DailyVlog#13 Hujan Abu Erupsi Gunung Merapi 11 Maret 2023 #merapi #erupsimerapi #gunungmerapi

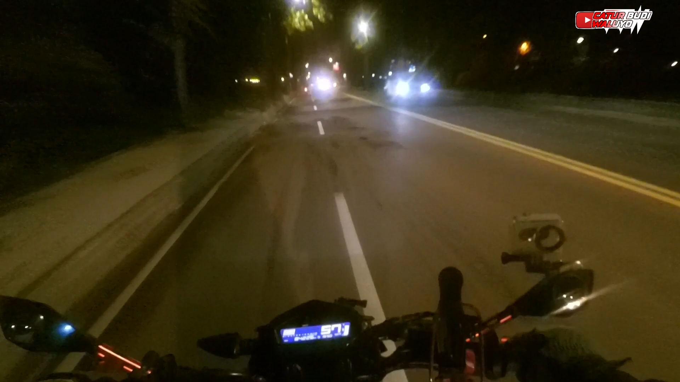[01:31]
Kita pelan-pelan aja karena ini kacanya kotor banget ya. Mungkin untuk wilayah ini hujannya udah reda, cuma bleduknya gue. Bleduknya apa ya?
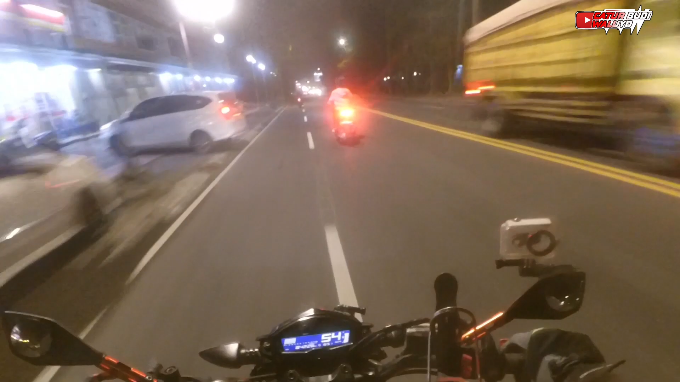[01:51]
Nabluknya apa? Bahasa Indonesianya itu apa ya? Pokoknya kalau kena motor terus kemana-mana gitu, beterbangan gitu loh. Udah mulai kelihatan tuh di pinggir-pinggir. Coba tak buka. Begitu kelihatan.
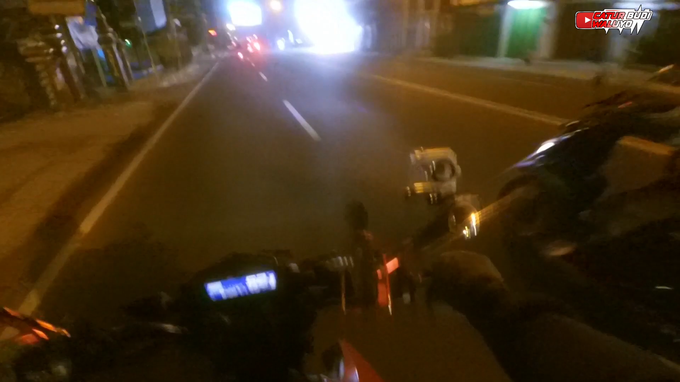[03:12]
Katanya hujan abu. Kemungkinan dia benar banget itu. Putih-putih di trotoar kelihatan banget.
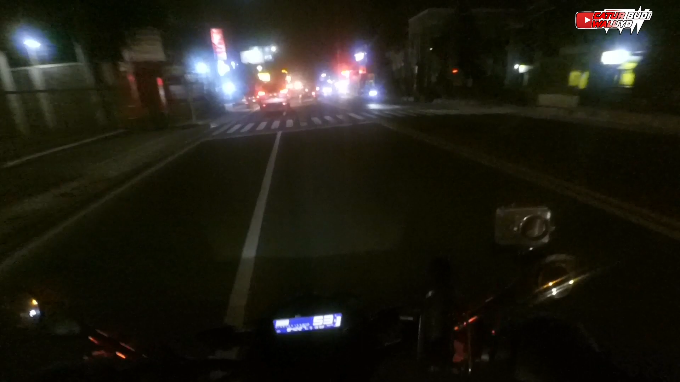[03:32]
Mungkin ini salah satu perjalanan yang lumayan sulit ya. Soalnya harus nutup kaca, kemudian nggak bisa ngebut, harus benar-benar konsentrasi.
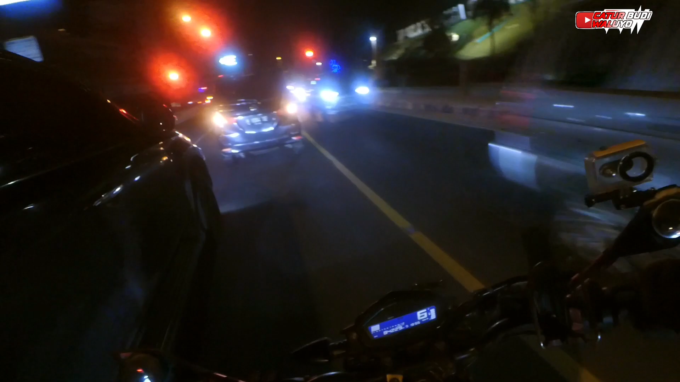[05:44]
Ya, oke, kelihatan banget sisa-sisanya. Tuh. Pada matanya juga kelihatan putih-putih.
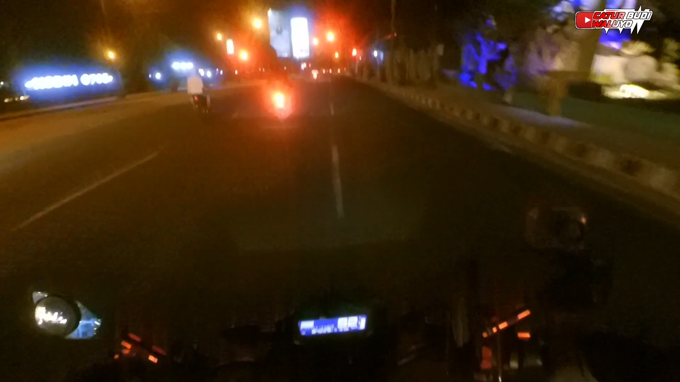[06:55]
Ini di wilayah Kota Magelang di mata itu masih ini banget ya, walaupun udah nggak turun abunya, cuma sisa-sisa hujan abu tadi siang itu masih kelihatan banget.
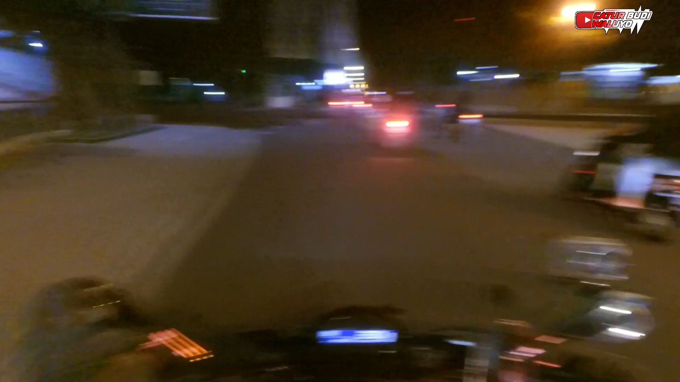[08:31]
Magelang kota penuh dengan abu. Ini dia tuh. Mungkin teman-teman bisa lihat. Kalau teman-teman lihat ini putih semua itu abu itu. Tuh, putih semua itu.
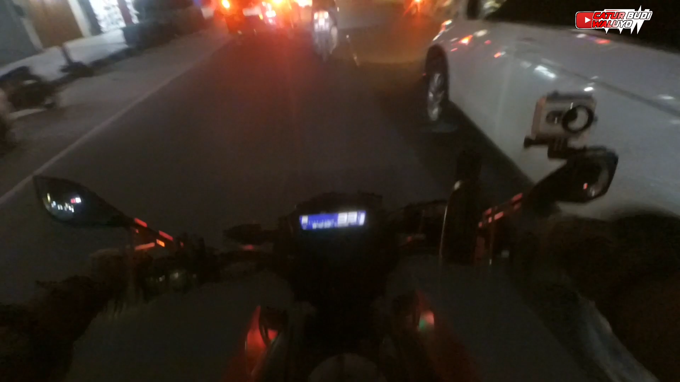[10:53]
Oh, hujan ah. Wah, tebel, coy. Ini juga masih kelihatan.
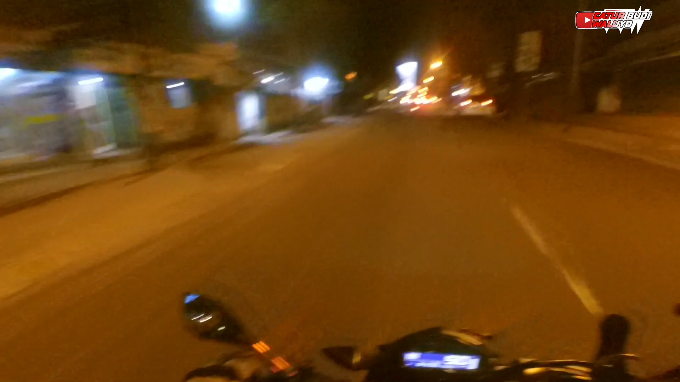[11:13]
ini kalau misalnya hujan terus pasti becek gitu, becek licin.
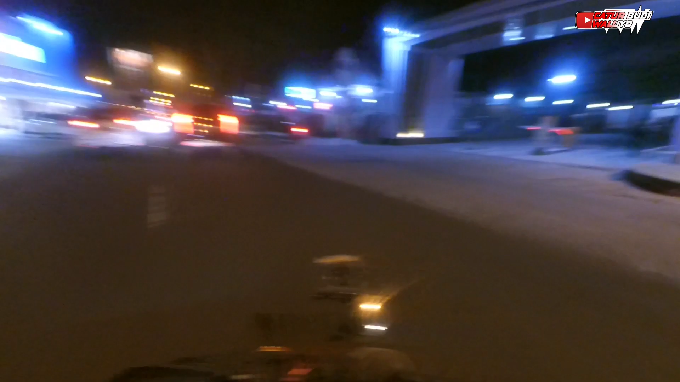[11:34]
Udah lumayan bersih daerah sini. Jadi gak semuanya ya emang ya. Udah mulai tipis.